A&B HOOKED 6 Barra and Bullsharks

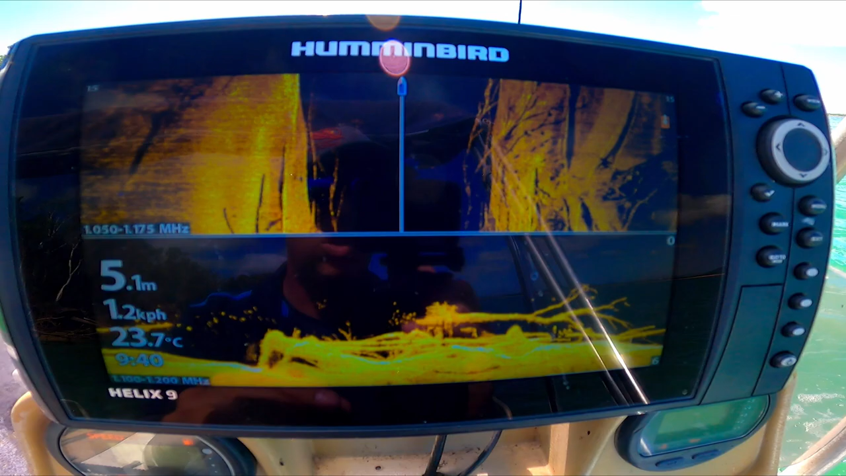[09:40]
On screen: depth 5.1 m, water 23.7°C
I'm going to go Usually you see in here Just they're all barra in there There's a few barras up around on the side stand too
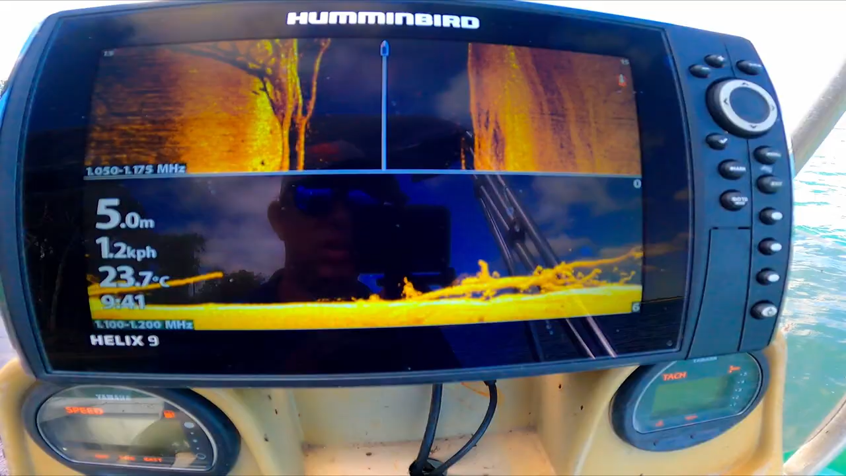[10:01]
On screen: depth 5.0 m, water 23.7°C, speed 1.2 km/h
All right guys just went up to the next snag
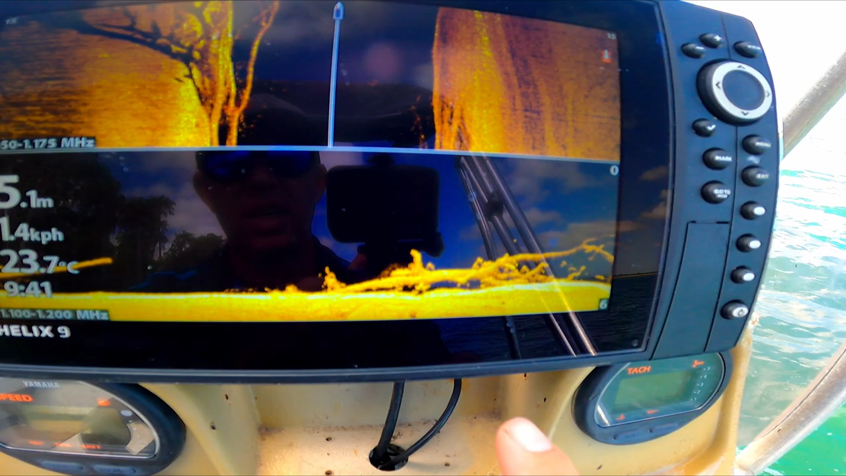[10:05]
On screen: water 23.7°C
As you can see there's a barra there just on the inside of that Another two there Another one or two on the inside Another more on the inside there
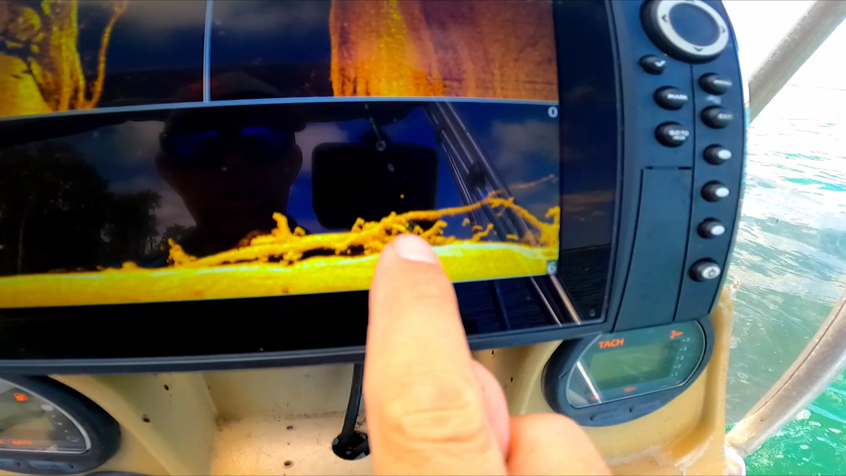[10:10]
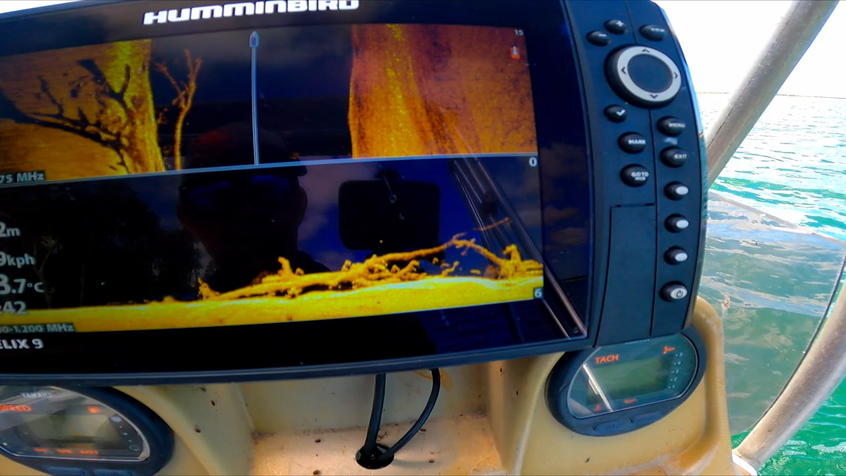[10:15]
Maybe one down the bottom there So they are right down underneath the snag But there's some on
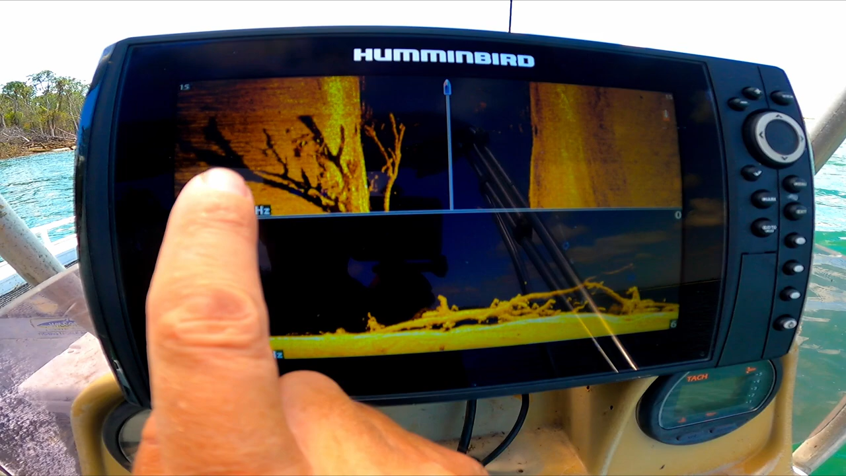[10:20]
the left hand side up here too But I'm going to go back and give this one a go instead of that other snag I think
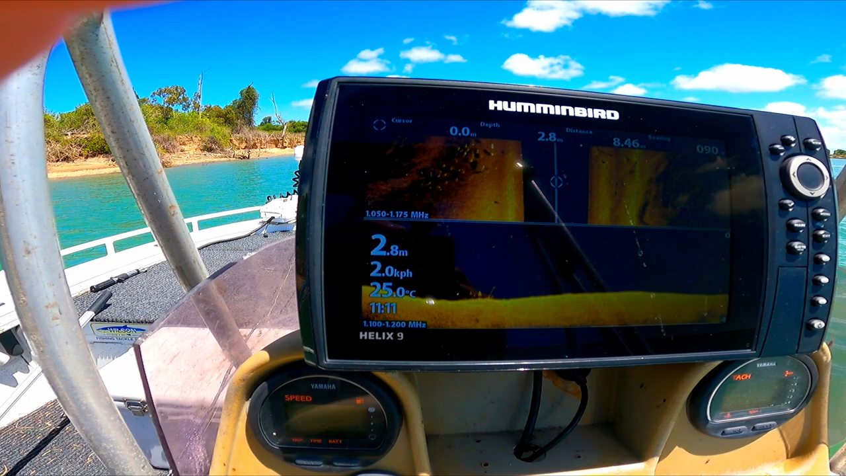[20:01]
On screen: depth 2.8 m, water 25.0°C, speed 2.0 km/h
guys i just thought i'd show you this is stacked up barra they're all barra
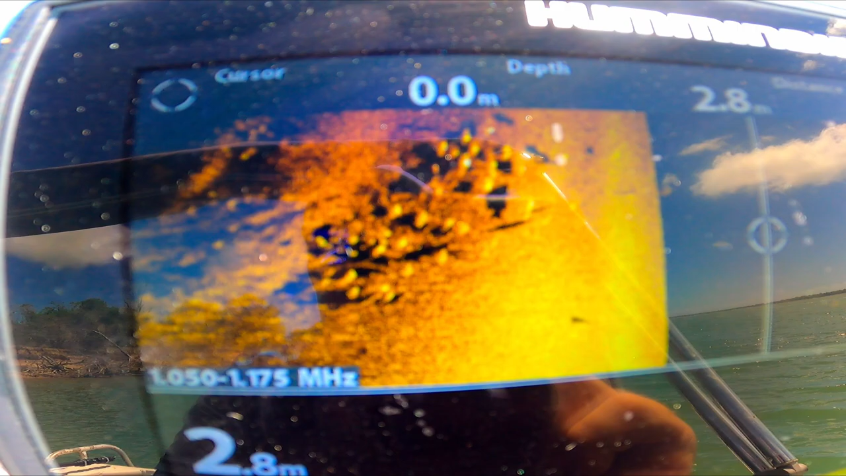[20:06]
On screen: depth 2.8 m
i've seen it before you just can't the australua and they probably
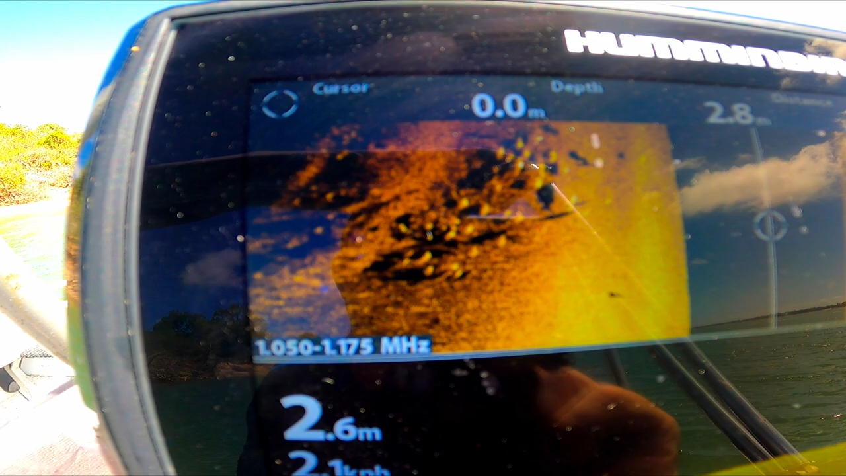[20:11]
won't even touch you but we're gonna find out in a sec now that is good barra
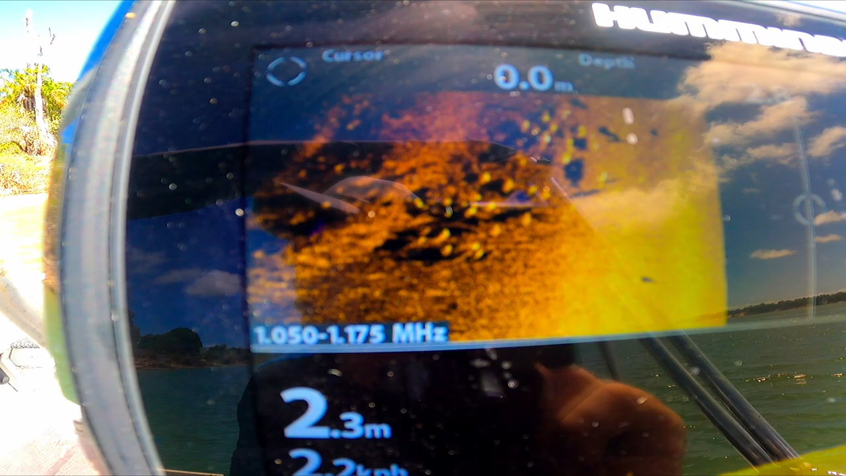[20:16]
gotcha another barra oh i lost him
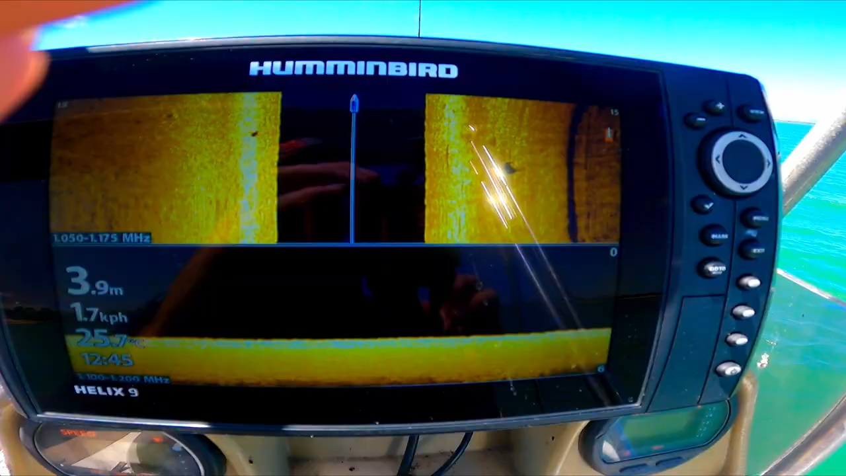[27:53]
On screen: depth 3.9 m
Guys, you ever see that shadow right there?
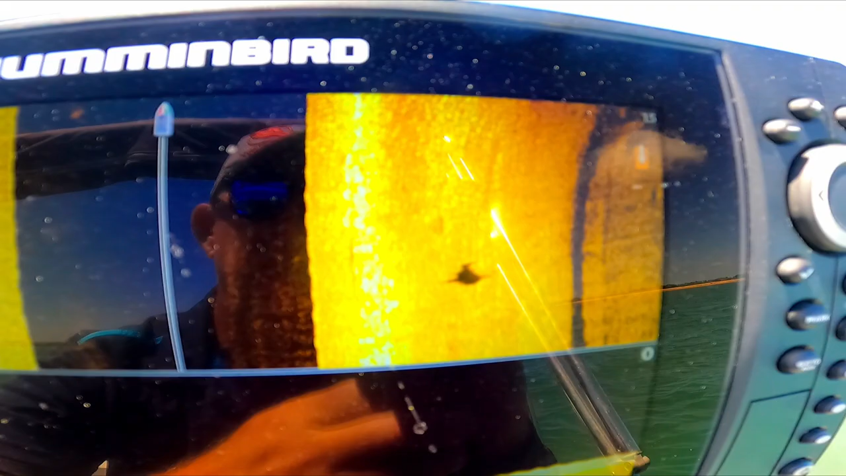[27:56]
That's a bull shark. Remember that shape. The door.